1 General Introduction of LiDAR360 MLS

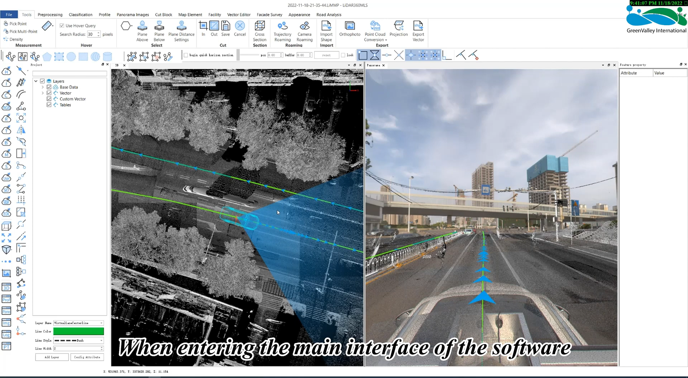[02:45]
When entering the main interface of the software, there are four main functional areas.
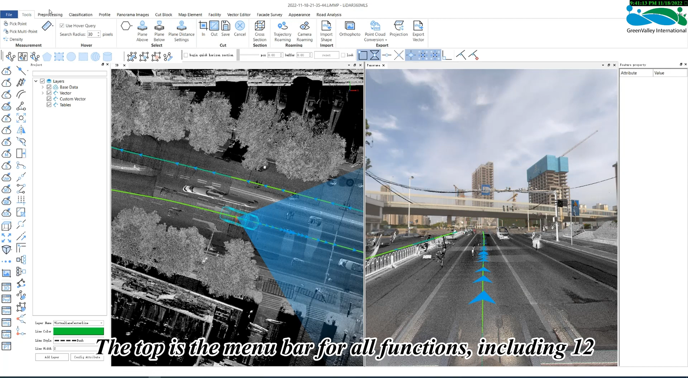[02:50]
The top is the menu bar for all functions, including 12 groups of sub-menus that can be seen by default, such as tools, which are used for some basic measurements, for example,
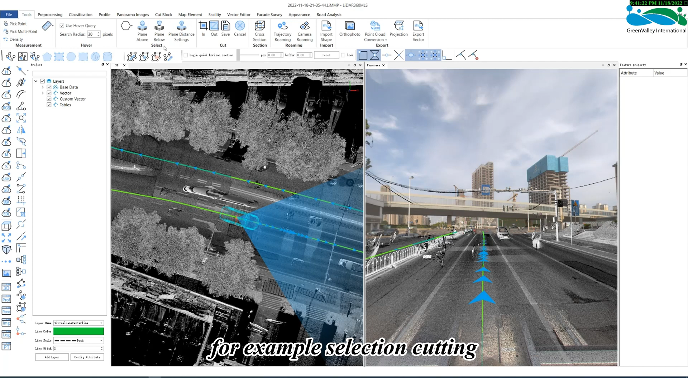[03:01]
selection, cutting, roaming and other operations of the PointCloud. Importing and exporting of vector formats, conversion of PointCloud formats, and projection conversion of PointCloud and vectors.
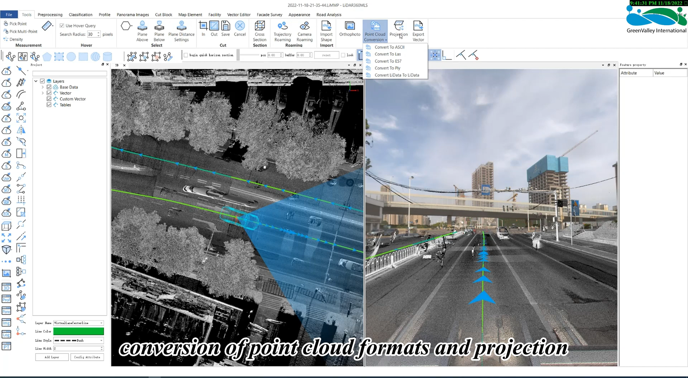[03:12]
Pre-processing is associated with the trajectory. After the trajectory file is set in the project, all functions under the pre-processing page can be used, including trajectory selection, cutting, quality detection, trajectory burst repair, etc. Based on the selected segment data, PointCloud segment processing can be carried out, and bore site inspection, GCP adjustment, strip adjustment, etc.
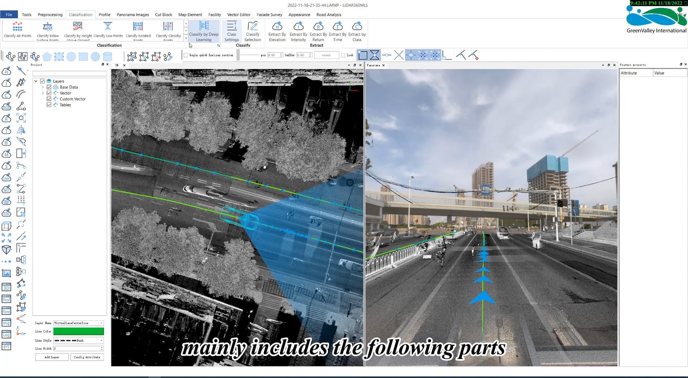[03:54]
can also be performed. The classification module mainly includes the following parts. In the drop-down list, LiDAR 360 MLS provides some classification tools based on predefined parameters,
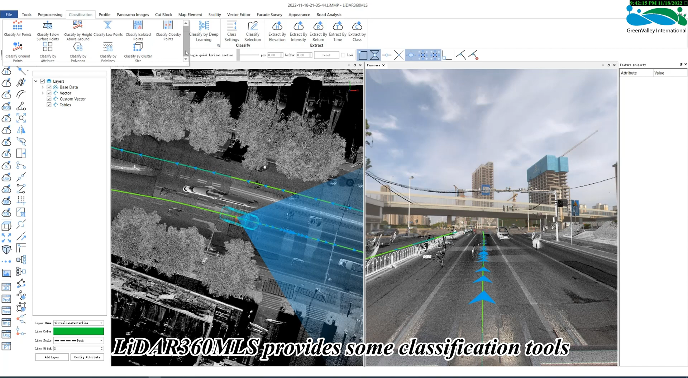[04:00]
and PointCloud classification according to attributes, or only extracting the ground points of PointCloud, or classifying PointCloud based on vector. We also provide a deep learning PointCloud classification function. In this function, multiple PointCloud files can be classified at one time, and 11 kinds of PointCloud categories can be extracted at once. Tools for manual classification are also provided.
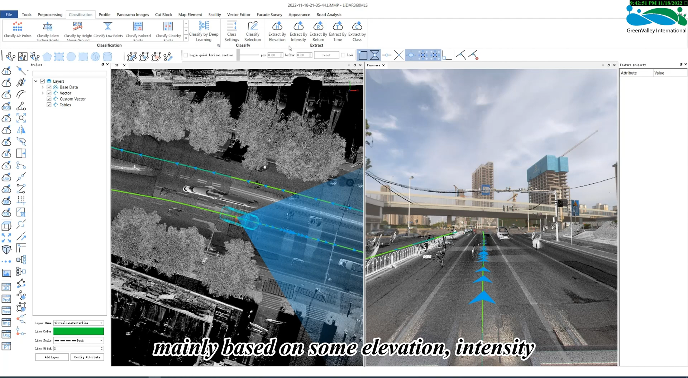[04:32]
The extraction function is mainly based on some elevation, intensity, return number, time, and category attributes of the PointCloud, respectively extracting a certain type of point you are interested in.
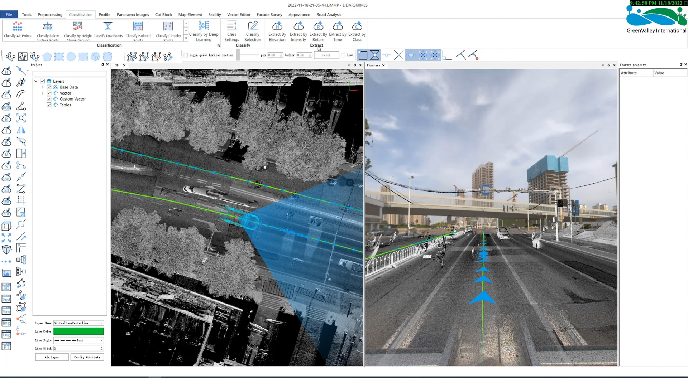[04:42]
Profile function is to perform some routine profile measurements in other functions. Of course, the profile of LiDAR 360 MLS software also supports mapping, which will be introduced in detail later.
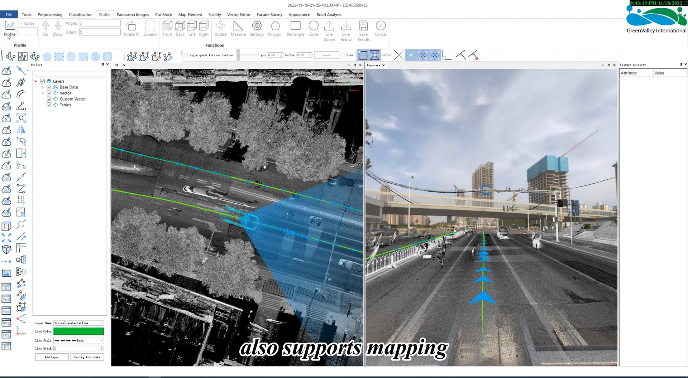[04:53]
The panorama display is in accordance to the panorama camera data, and the menu bar will be displayed only after the panoramic data is set.
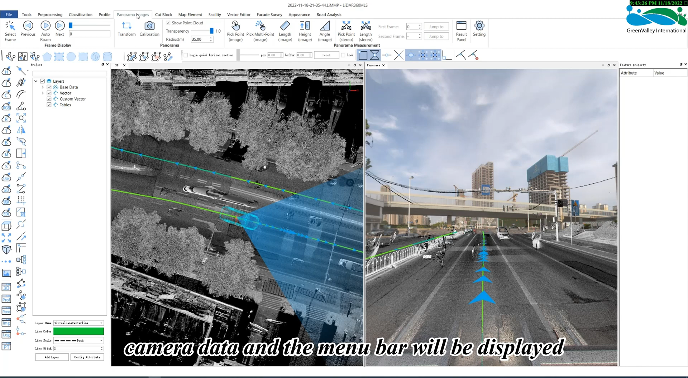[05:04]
We also have a hidden planar image menu bar, which will not be displayed until the image data of the planar camera is set. In the panorama menu bar, you can do some panoramic and pointcloud roaming work,
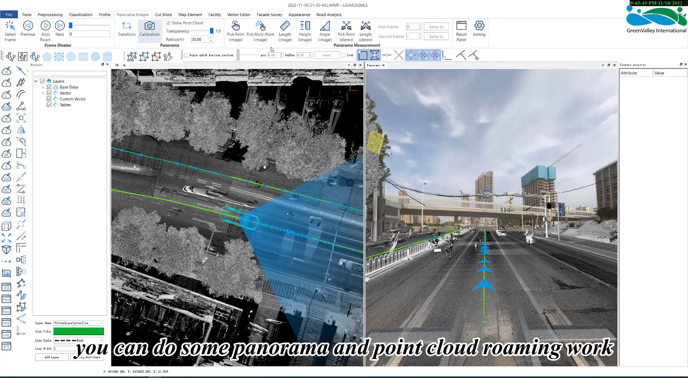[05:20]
and take measurements in the panoramic window. Of course, we also provide a calibration tool for panoramic images, which can be used for the calibration of panoramic imaging.
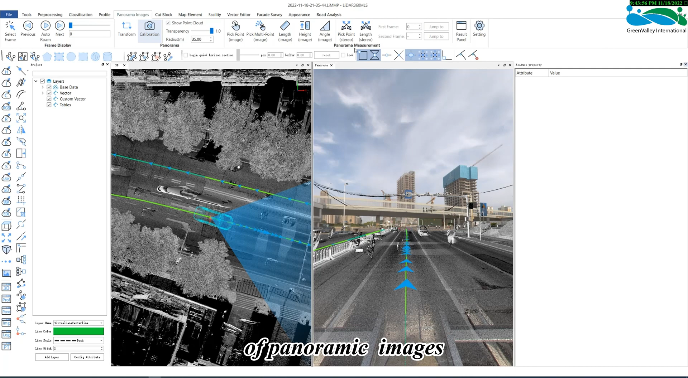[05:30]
The framing module mainly performs PointCloud framing. We provide some segmentation tools for PointClouds, mainly including segmentation by standard size,
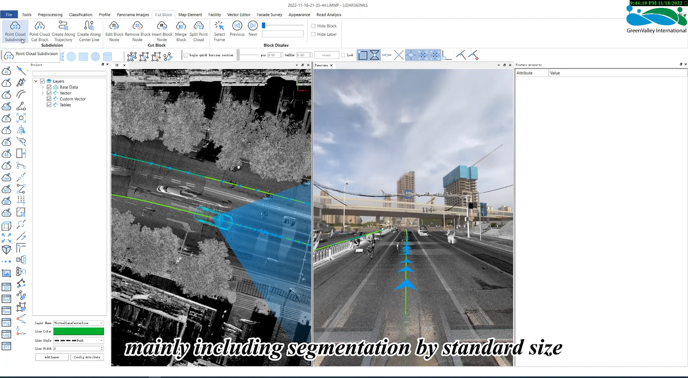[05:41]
segmentation by trajectory, segmentation by a certain vector line, and custom segmentation.
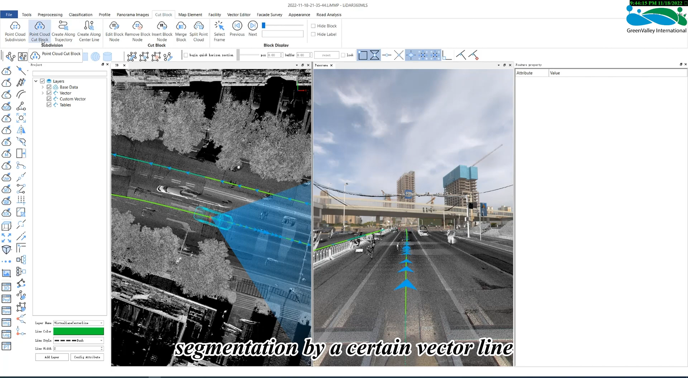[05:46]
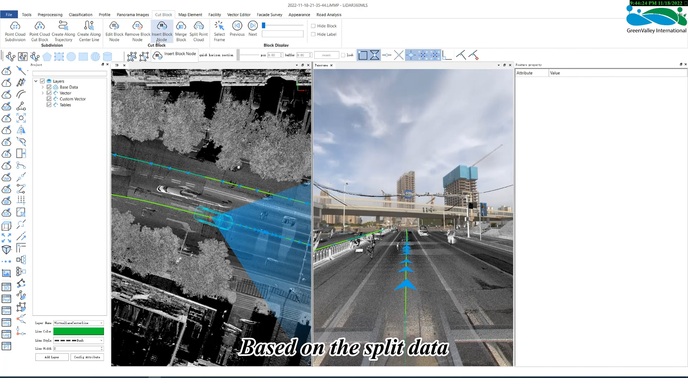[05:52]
Based on the split data, operations such as block editing, node editing, or merging between multiple blocks can be performed.
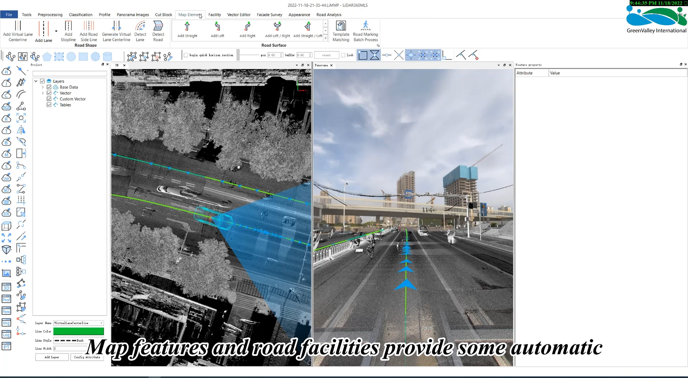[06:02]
Map Elements and road facilities provide some automatic or semi-automatic extraction tools for road features. The map elements mainly provide road shapes, such as lane lines, lane center lines,
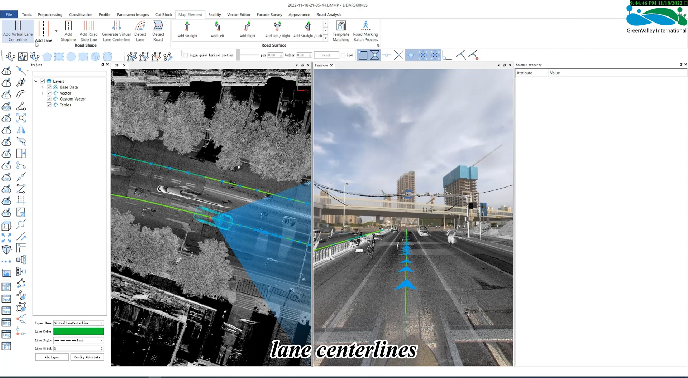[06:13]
roadside edges, manual and semi-automatic extraction, and road surface markings, covering the drawings of all types of road surface markings,